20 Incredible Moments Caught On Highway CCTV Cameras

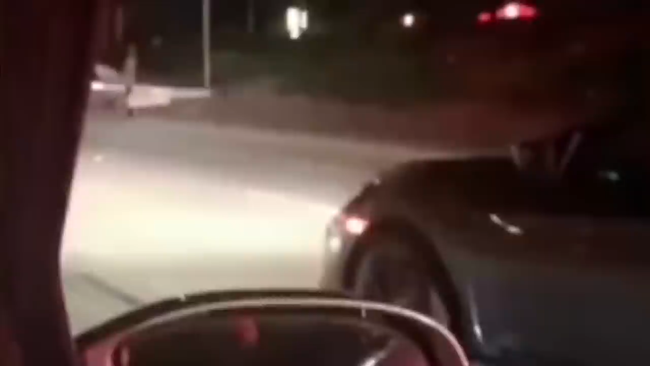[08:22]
The pilot managed to expertly glide a single-propeller plane out of the way of other vehicles, which were completely unaware of the situation.
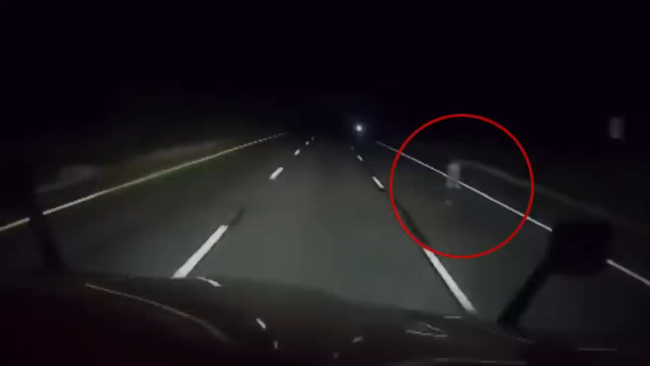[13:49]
GHOST SIGHTING Imagine going about your usual routine on the highway in the middle of the night, which is of course usual for the truck drivers, and then you come across an eerie sight. A weird thing passes by the highway. It was in Arizona when the truck driver recorded what seemed like a baby standing on the side of the highway. He did not stop to see what it was, and trust me, I'm glad he didn't.